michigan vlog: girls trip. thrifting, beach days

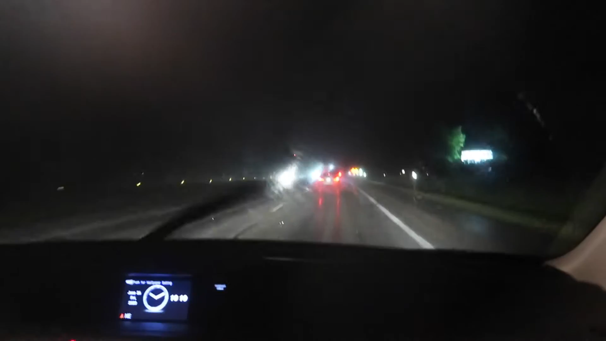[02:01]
all right guys so we're in the middle of a major freaking storm yes and we're freaking out i'm going like 10 miles under the speed limit it's fine it's everything's fine oh my god where am